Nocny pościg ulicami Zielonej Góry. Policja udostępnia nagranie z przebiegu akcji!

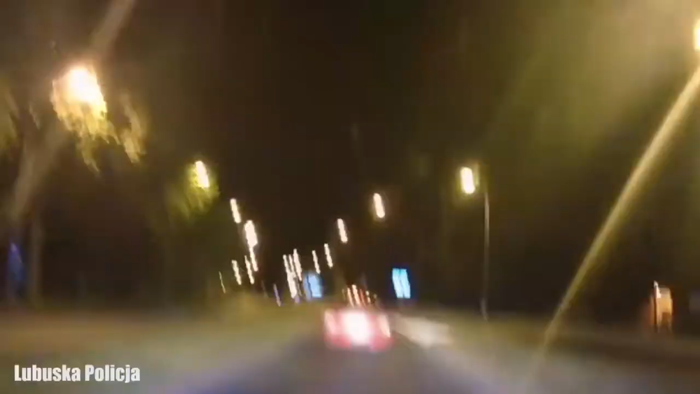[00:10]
Pod prąd wjechał, wjechał pod prąd na urząd skarbowy Pod prąd Matejki Plac Teatralny Plac Teatralny, lecimy Jedzie Sowińskiego, Sowińskiego pod prąd jedzie
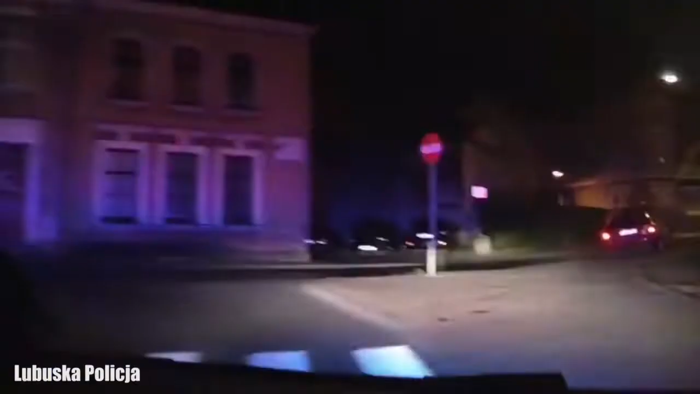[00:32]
Sowińskiego jedzie na Konstytucji Wyjedzie, Konstytucji Konstytucji, jedziemy w kierunku Planetarium Do lasu, do lasu, wjeżdżamy w nową